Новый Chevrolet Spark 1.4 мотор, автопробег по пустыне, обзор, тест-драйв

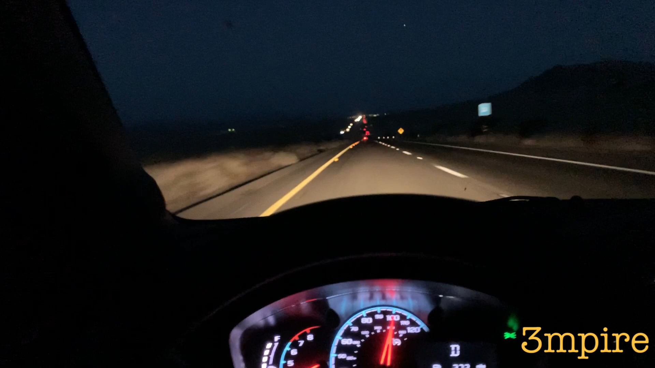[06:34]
такая дорога хорошая с подсевкой линии разметки очень удобно рабочая скорость